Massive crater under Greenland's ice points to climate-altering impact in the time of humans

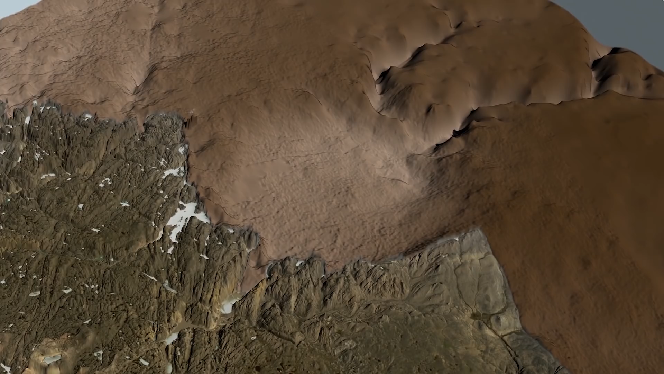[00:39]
To be certain that their find was really an impact crater,
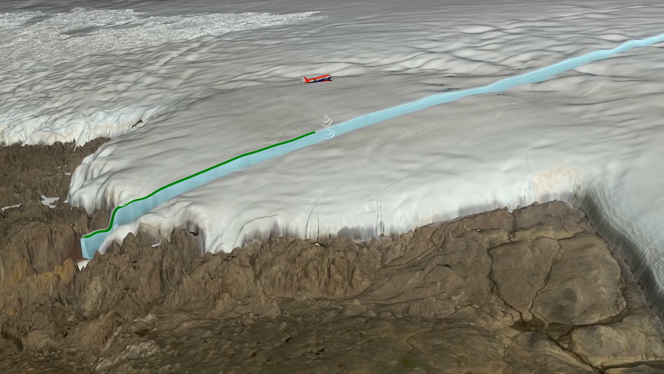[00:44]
researchers used ice-penetrating radar to get a sense of the shape of the bedrock underneath the ice.
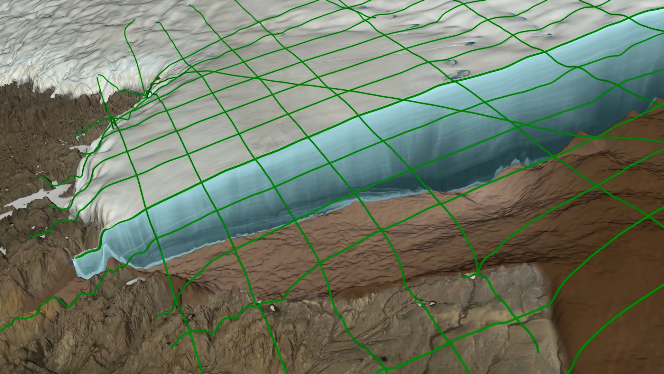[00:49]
The radar revealed one tell-tale characteristic,
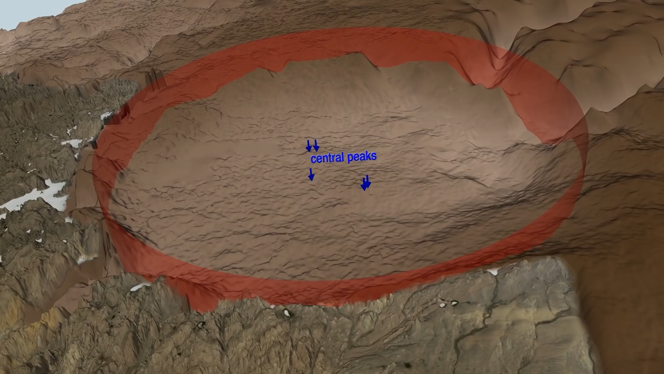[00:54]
a raised area in the center where the ground would have rebounded after the asteroid hit, like water struck by a stone.